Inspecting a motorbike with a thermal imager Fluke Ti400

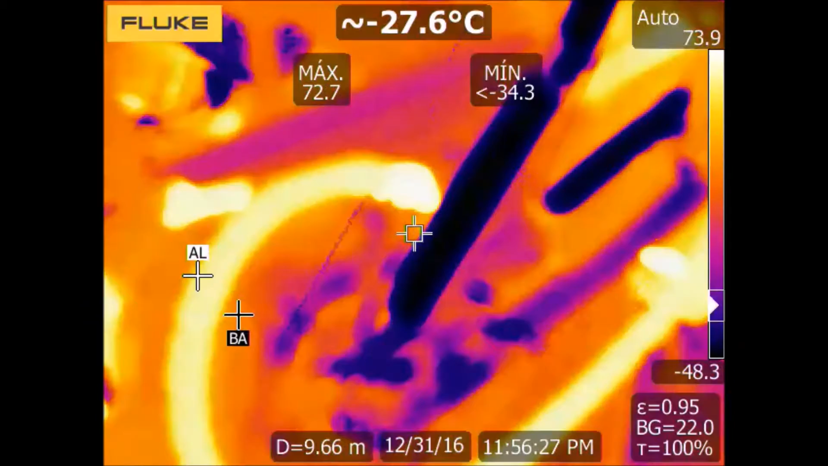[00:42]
On screen: spot -27.6°C
we see for example that the transmission chain gets hot due to friction and
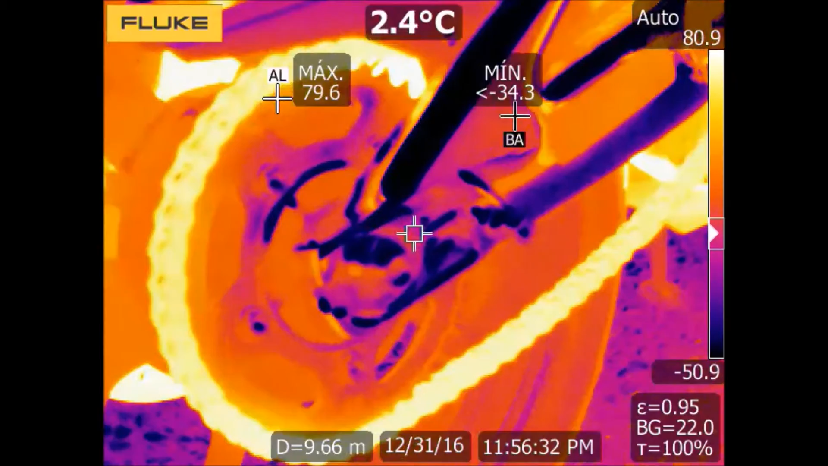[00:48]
On screen: spot 2.4°C
also the brake disc also gets hot after braking.
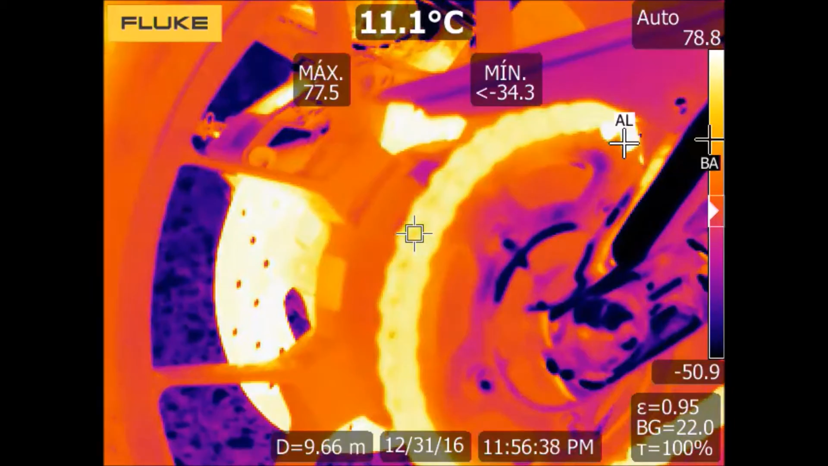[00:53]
On screen: spot 11.1°C
We also see some areas of the motorbike at a very low temperature, for example minus 20 degrees Celsius.
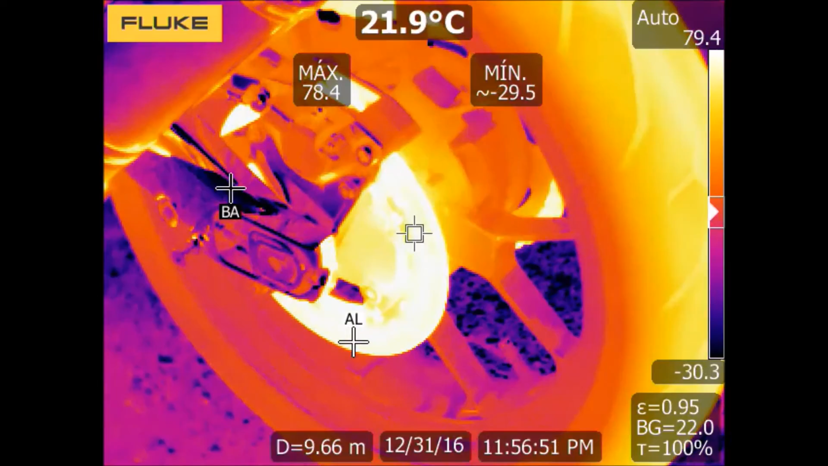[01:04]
On screen: spot 21.9°C
Do you know why we see these so low values?
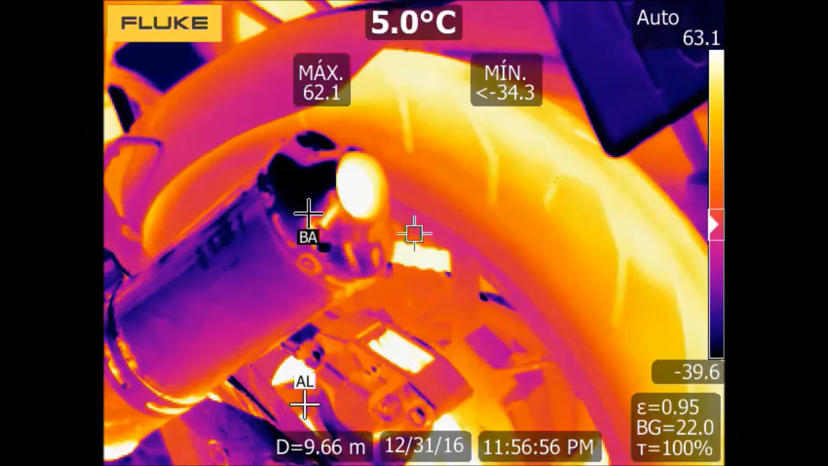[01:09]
Yes, some metallic reflective surfaces with very low emissivity are reflecting the
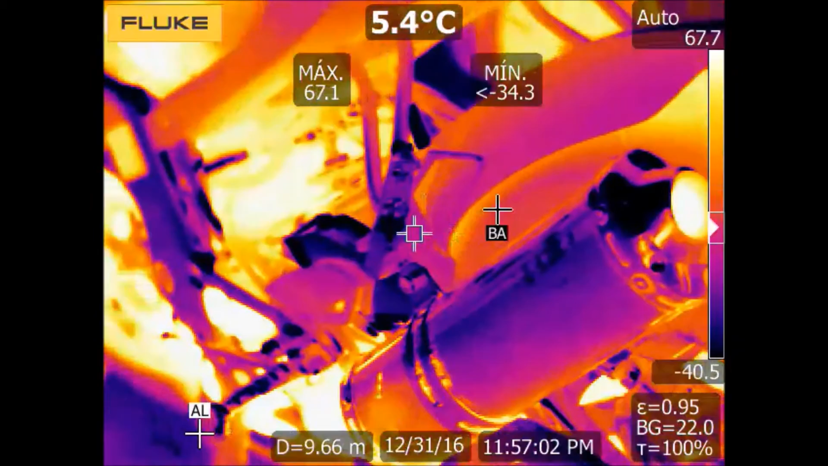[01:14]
On screen: spot 5.4°C
sky temperature of this cold night and as you know the space
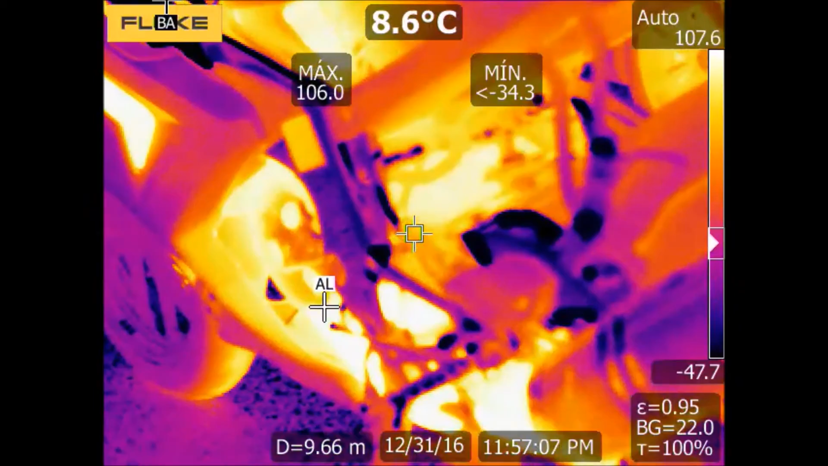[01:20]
On screen: spot 8.6°C
can be at a very low temperature so the camera will display these
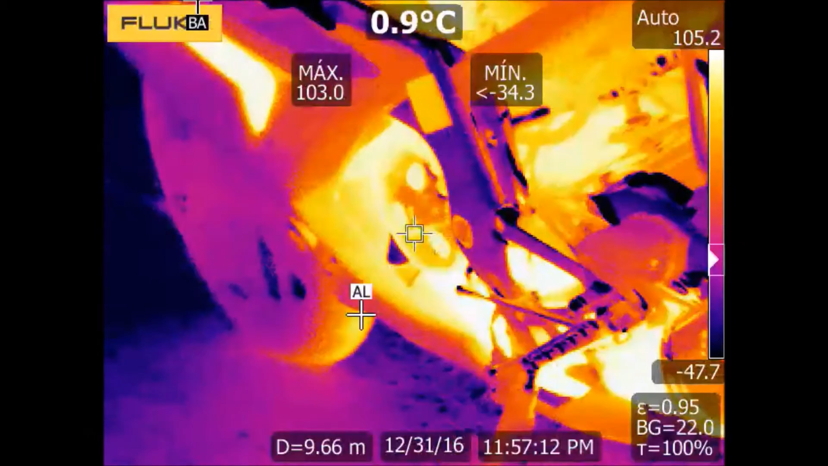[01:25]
On screen: spot 0.9°C
areas at the minimum temperature of its range.
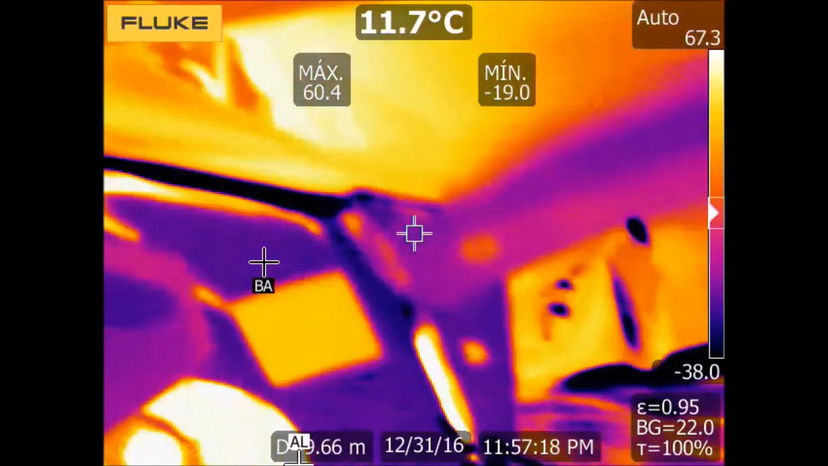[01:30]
On screen: spot 11.7°C
So, two takeaways. First,
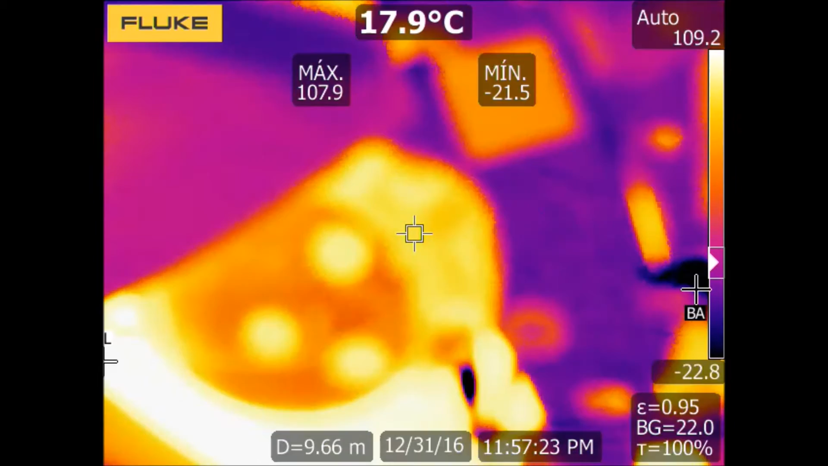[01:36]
On screen: spot 17.9°C
mechanic elements get hot because of friction and because of that oil lubrication is a key factor for a proper maintenance.
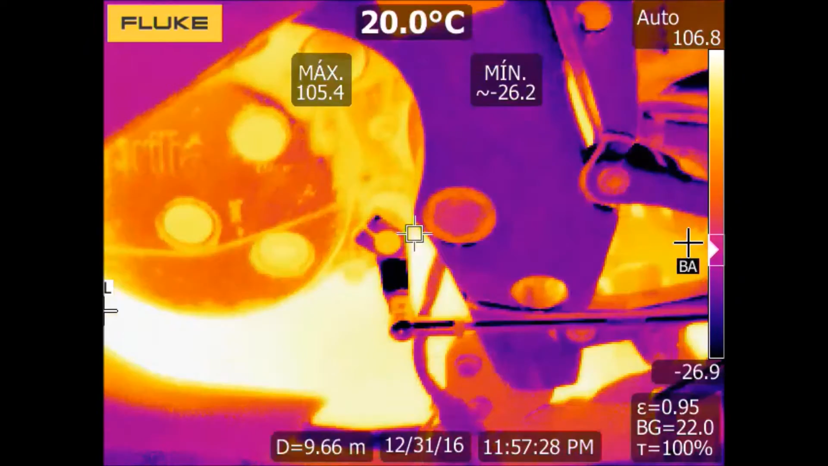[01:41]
On screen: spot 20.0°C
Second, low emissivity surfaces like polished
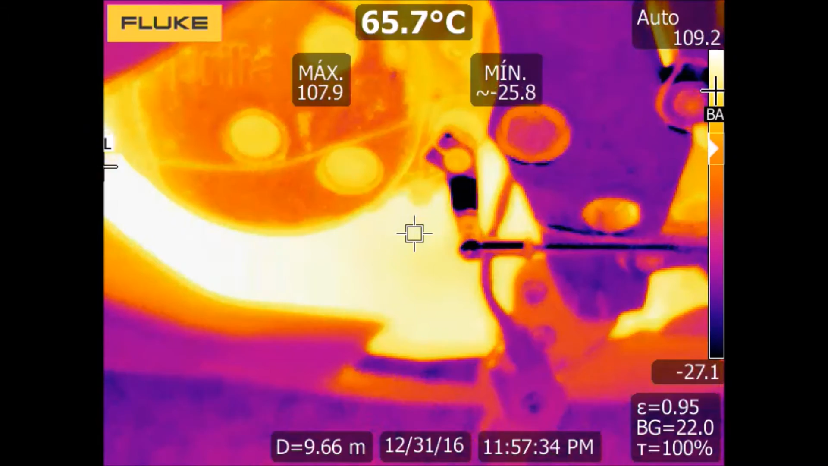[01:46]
On screen: spot 65.7°C
metals not only emit lower infrared radiation in comparison
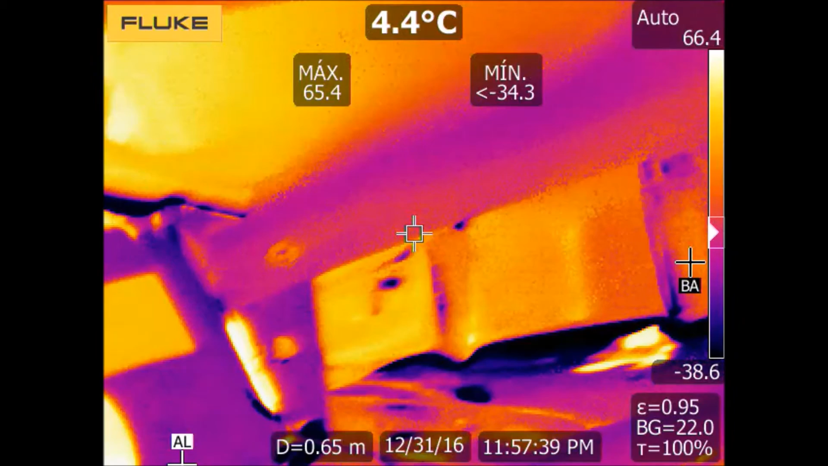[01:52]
On screen: spot 4.4°C
with high emissivity surfaces but also they are very reflected
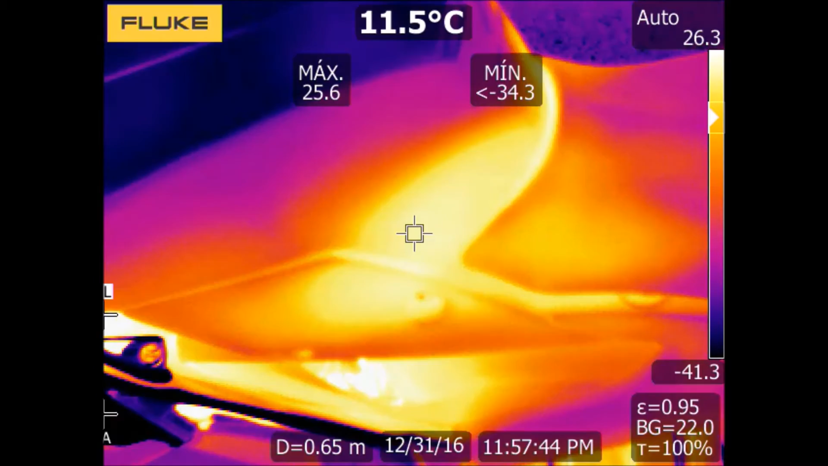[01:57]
On screen: spot 11.5°C
so they can reflect the temperature of other bodies,
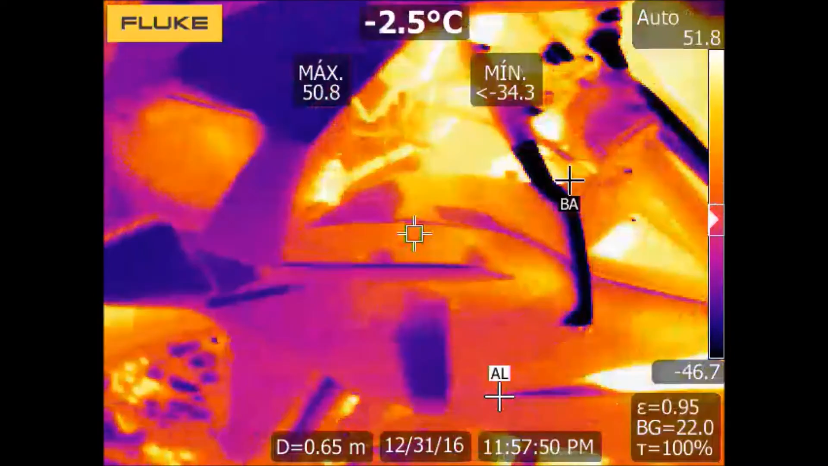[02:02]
On screen: spot -2.5°C
not only heated bodies but also the lower temperature of cold bodies like in this case the sky.